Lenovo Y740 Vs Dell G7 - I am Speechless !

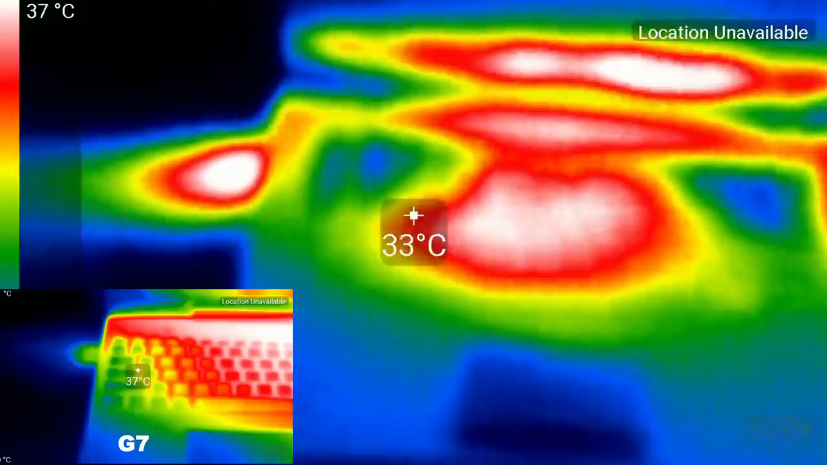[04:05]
On screen: scale top 37°C
Comparing the chassis thermals the Y740 is definitely cooler both on the keyboard deck and underneath it's not even close.
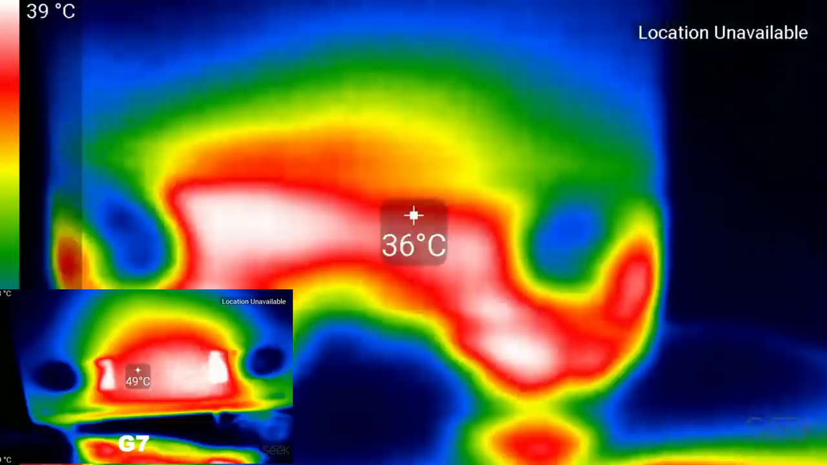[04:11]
On screen: scale top 39°C
Also you can clearly see the lack of hot air being
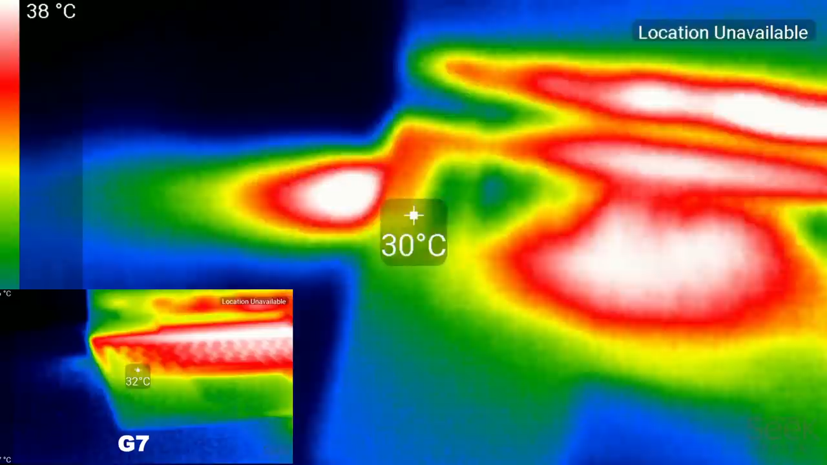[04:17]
On screen: scale top 38°C
pushed out of the left heat sinks on the G7 where the CPU is.